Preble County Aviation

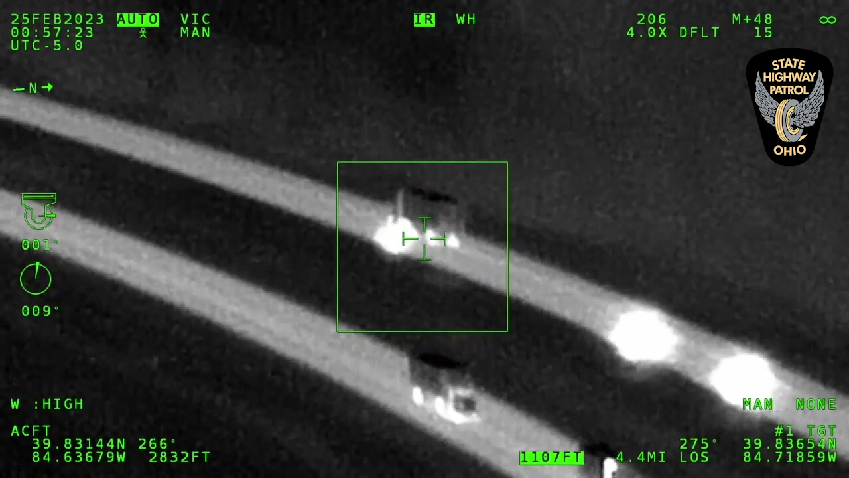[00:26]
I'm just letting know it's going across the arch now,
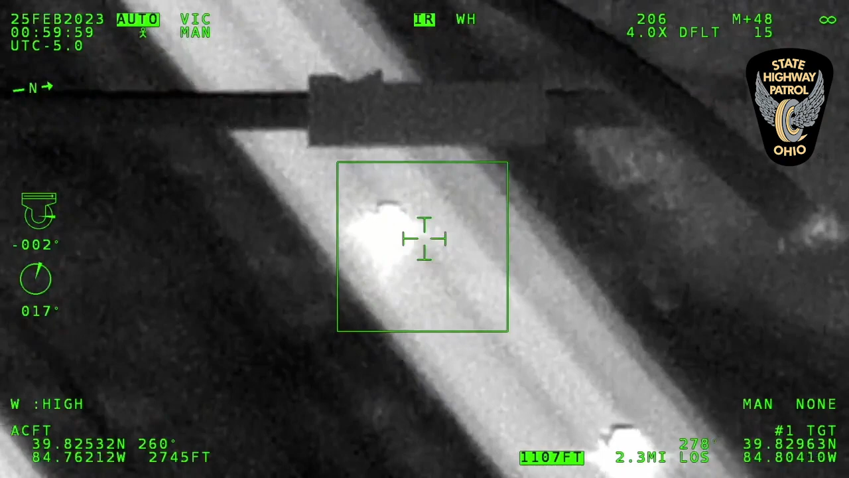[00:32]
we're getting ready to get off to Route 40.
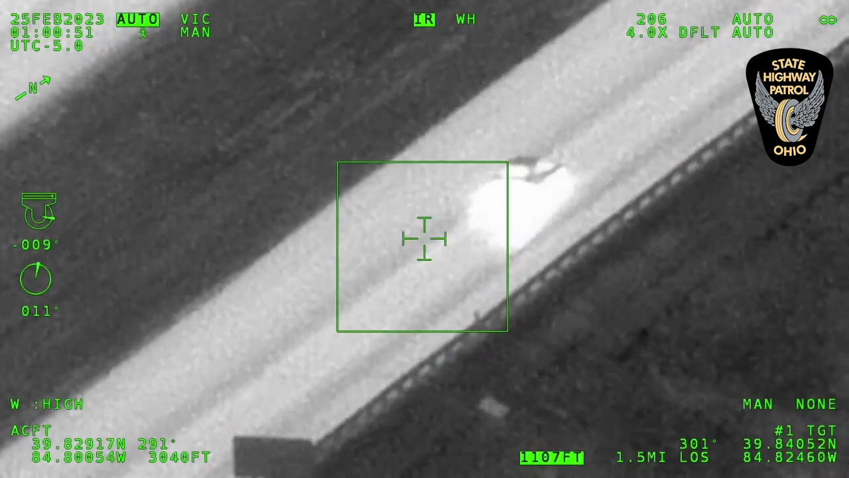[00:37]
Chopper to Pebble County, we just entered into Indiana about a minute ago, still high rate of speed, it's in the far right lane.
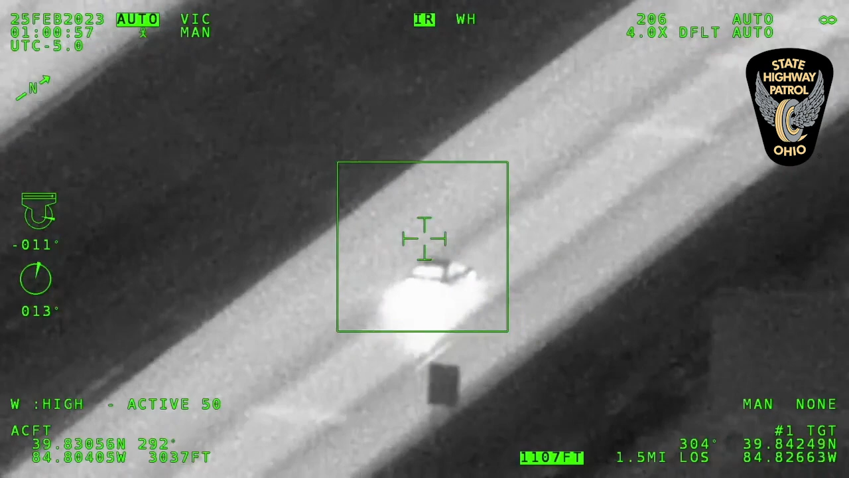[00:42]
Wayne County and ISP will be meeting you momentarily.
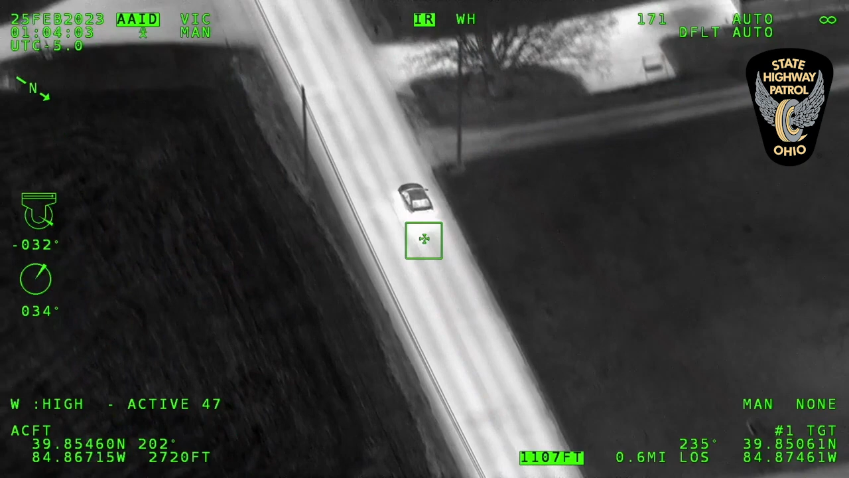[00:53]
Just past Pleasant View Road, still southbound. Coming up on Waterfall Road, on the brakes. Vehicle's going to be pulling into a residence, you got two units out with it, looks like it's going to be stopping. Okay. We're dating, chopper one.
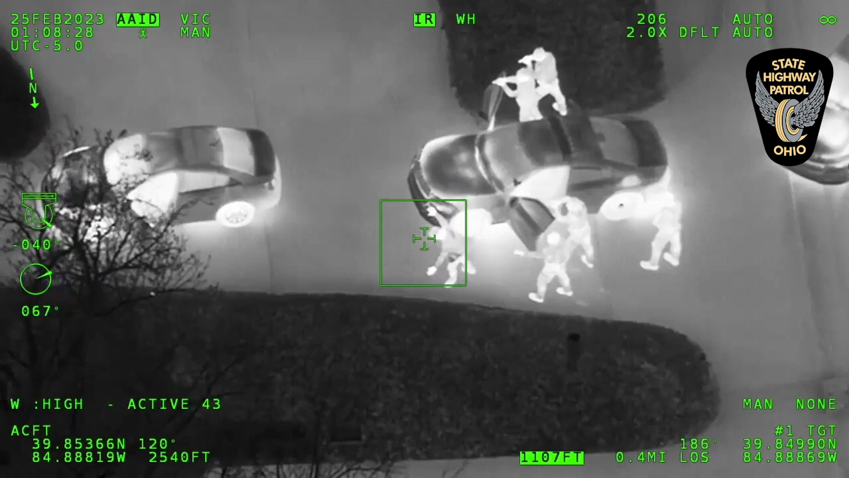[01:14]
Good. We already have two detained, they advise you to 45, I'll make contact with Doug County. See if we can tween up the state line. Thank you. Ready to go.